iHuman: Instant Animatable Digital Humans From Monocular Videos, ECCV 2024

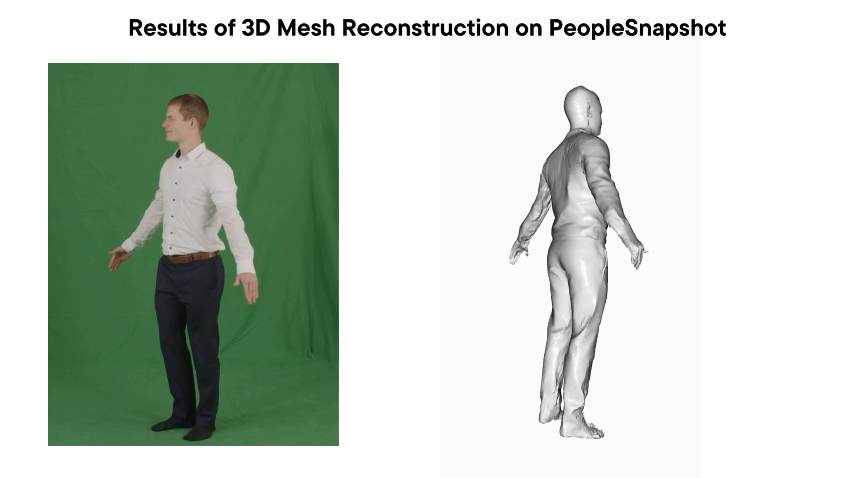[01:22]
Here, we show some results of our mesh reconstruction on People Snapshot. Our method obtains high fidelity mesh that can even capture subtle details, like human hair and clothing wrinkles.